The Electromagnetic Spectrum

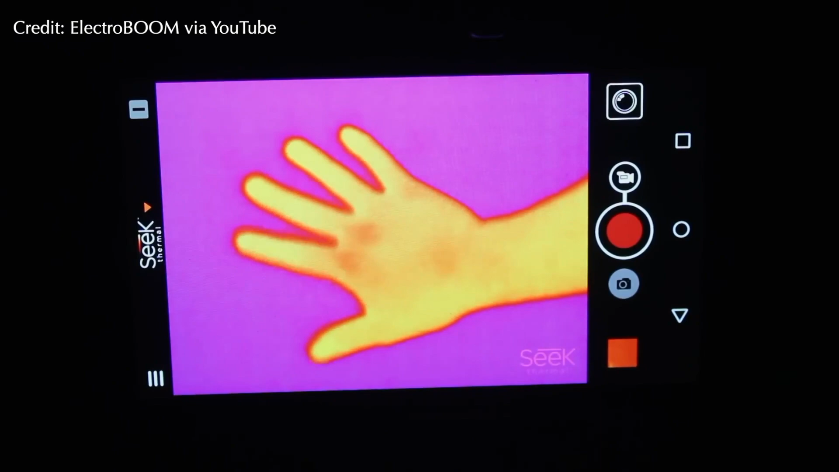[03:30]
In fact, any hot object can give off infrared radiation, including your body.
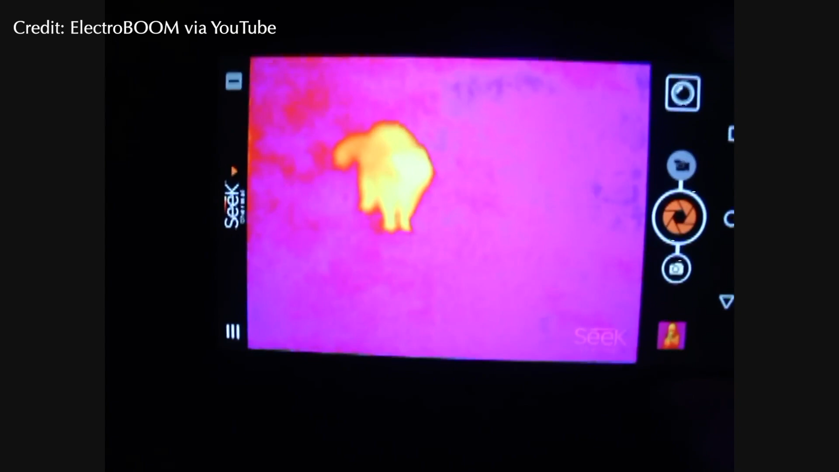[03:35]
Thermal cameras and night vision goggles are designed to detect it, letting the user see even in the middle of the night.